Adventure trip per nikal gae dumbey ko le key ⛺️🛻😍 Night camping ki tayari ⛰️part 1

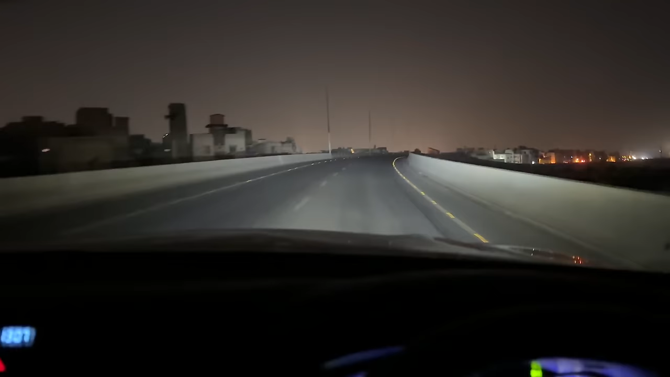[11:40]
भाई रात के सन्नाटे में लियारी एक्सप्रेसवे पे हम लोग आ गए हैं, हमारे अलावा कोई भी नहीं नजर आ रहा है यहाँ पे।